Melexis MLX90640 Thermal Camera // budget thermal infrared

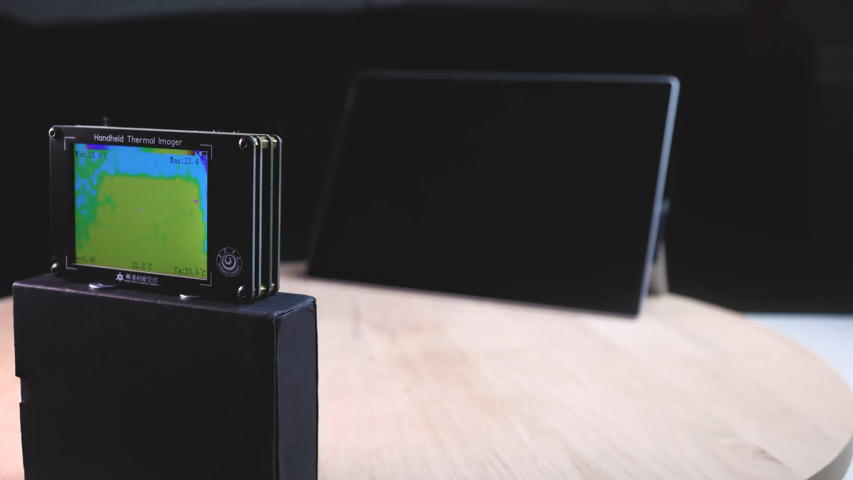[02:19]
my Surface Pro now that's Surface Pro 4 they are
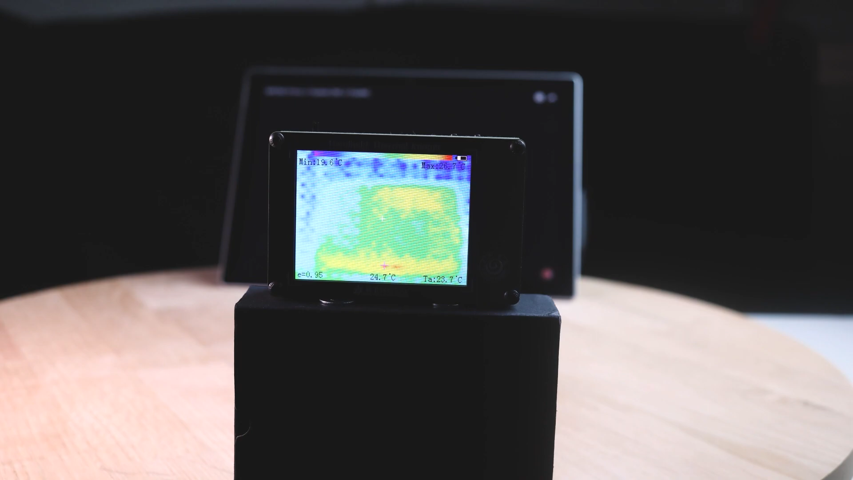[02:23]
susceptible to overheating and so I had to replace the screen on it and you
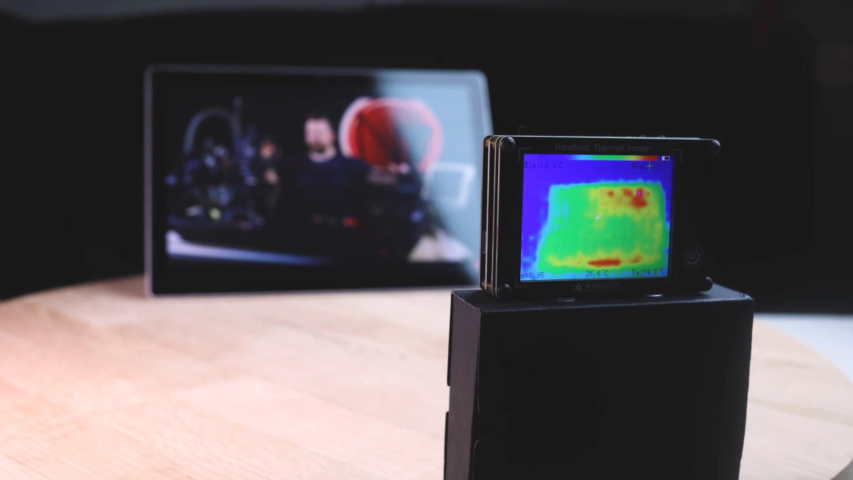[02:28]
can still see where the main parts of my Surface Pro was overheating and it's quite nice to
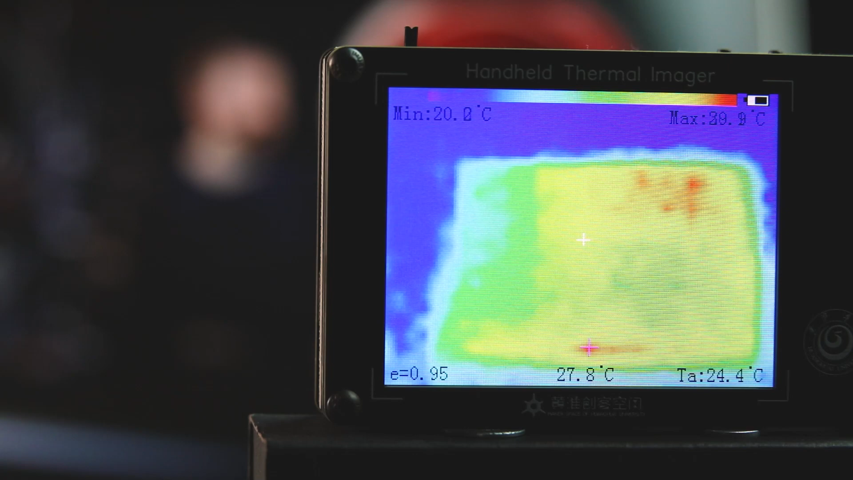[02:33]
On screen: spot 27.8°C
know just roundabouts whereabouts that was overheating I mean the camera isn't overly sharp but you do get a quite a good average
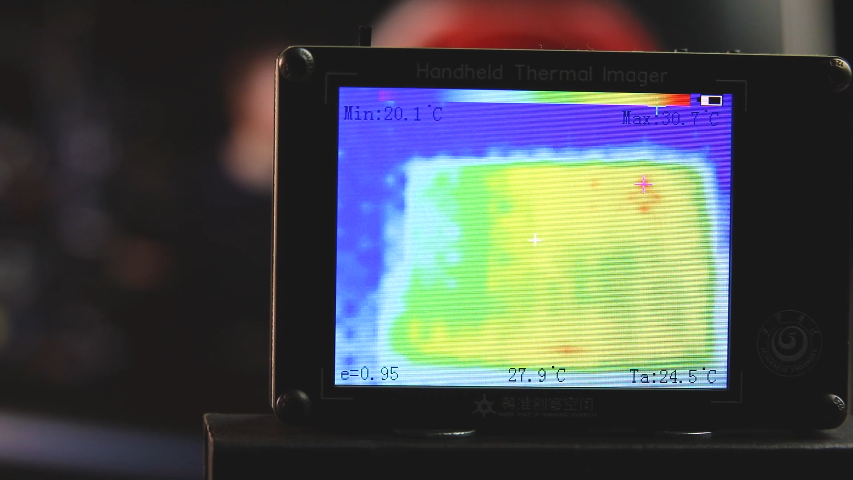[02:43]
On screen: spot 27.9°C, max 30.7°C, min 20.1°C
of where the heat is coming from now I also did try it on one of
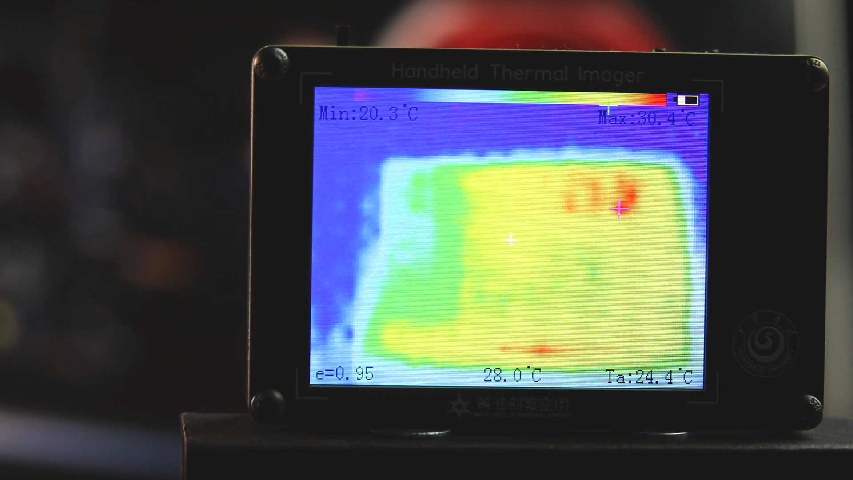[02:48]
On screen: spot 28.0°C, max 30.4°C, min 20.3°C
these stepper motor controllers as well so and I know that stepper motor controllers
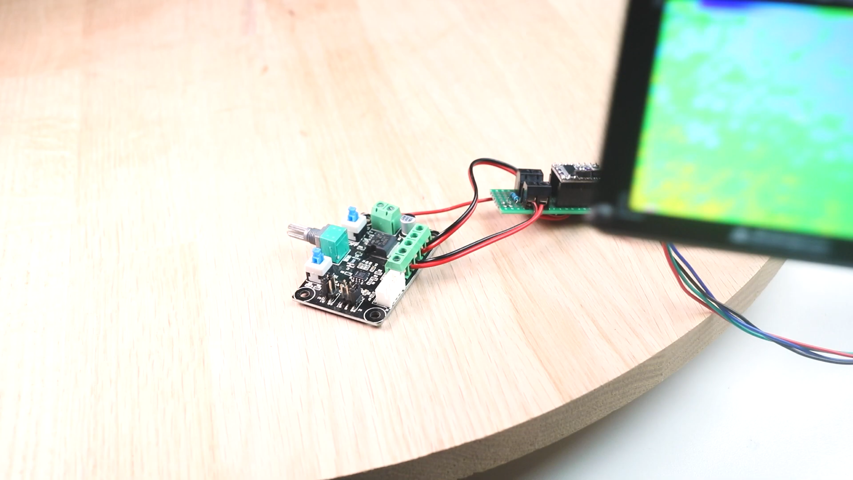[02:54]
they they do overheat quite quickly
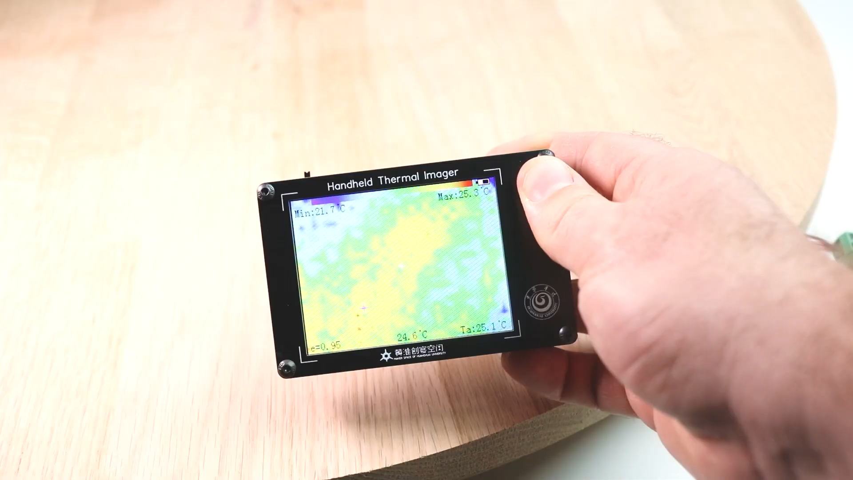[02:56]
so it was really nice for me to be able to use
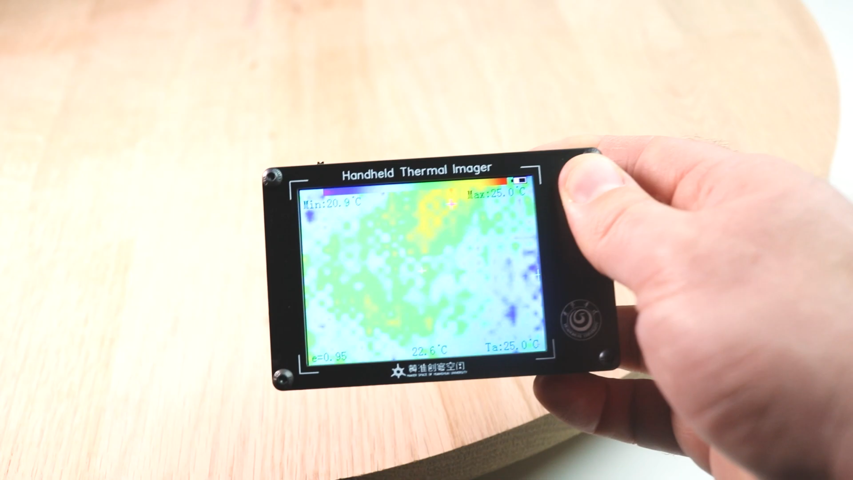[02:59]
this and and be able to point out very quickly where the heat source was coming from now there's a
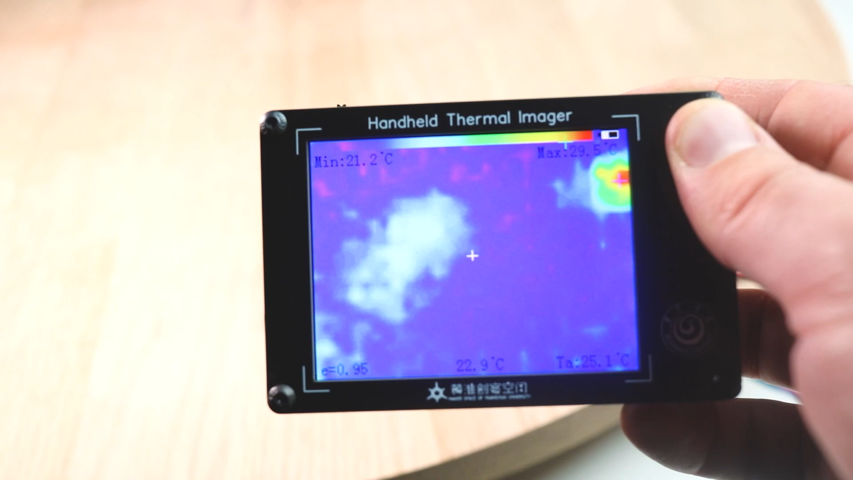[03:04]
On screen: spot 22.9°C, min 21.2°C
couple of things that I really love about this camera is that on the screen so it does show you some live data which is really helpful for when you need to find out some information quickly so it shows you the lowest temperature and that is highlighted on the screen with a little
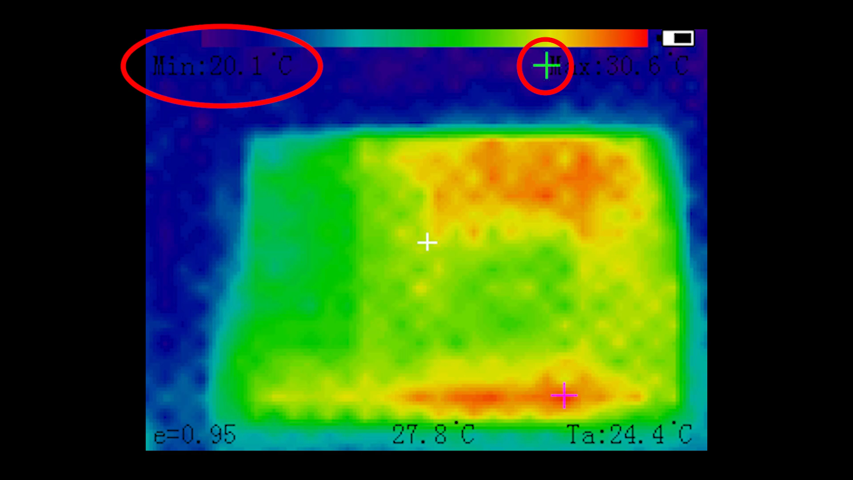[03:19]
On screen: min 20.1°C
crosshair it also shows the highest temperature as well so points that out now it's it's
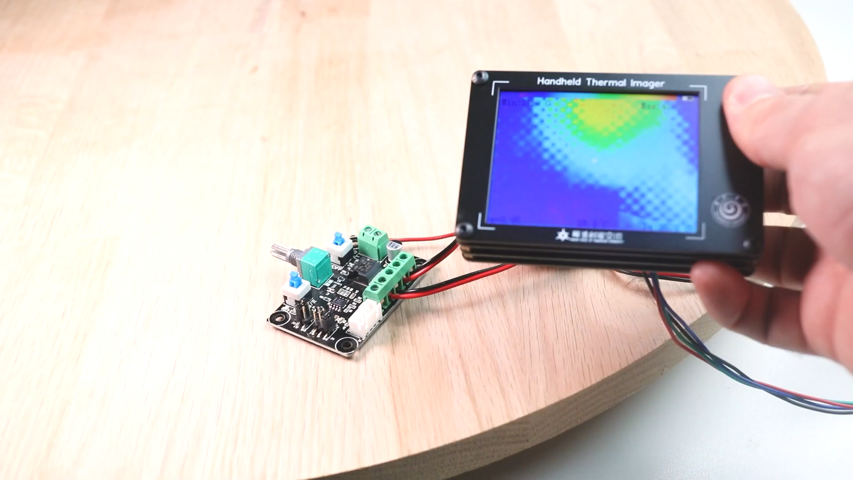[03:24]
not
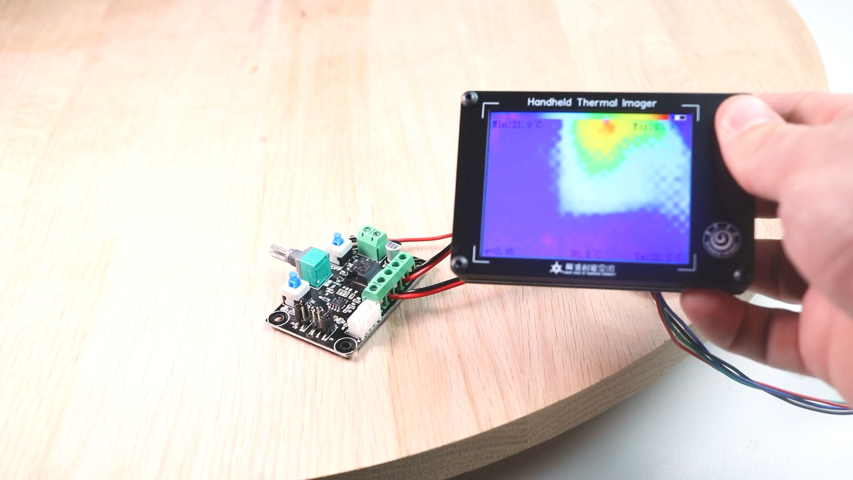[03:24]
exact the temperature I did find when I moved my camera closer to a subject that that temperature did
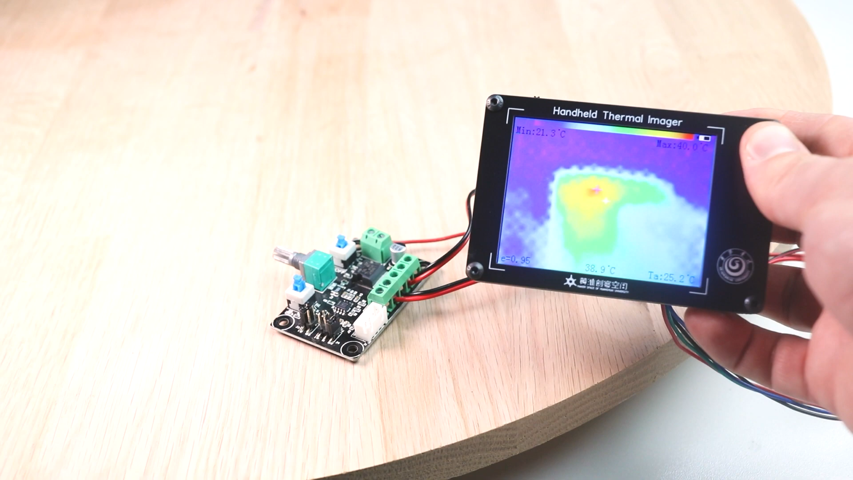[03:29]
On screen: min 21.3°C
rise so the closer you get I think the more true that reading is going to be but I also like how gives you an average reading